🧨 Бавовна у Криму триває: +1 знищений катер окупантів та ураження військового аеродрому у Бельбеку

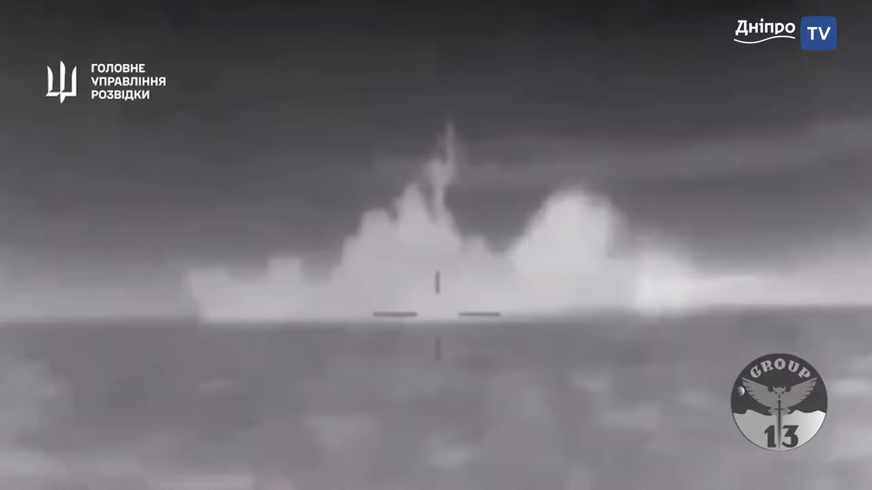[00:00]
У ніч на 1 лютого воїни спецпідрозділу української розвідки знищили ракетний катер «Івановець» Чорноморського флоту РФ.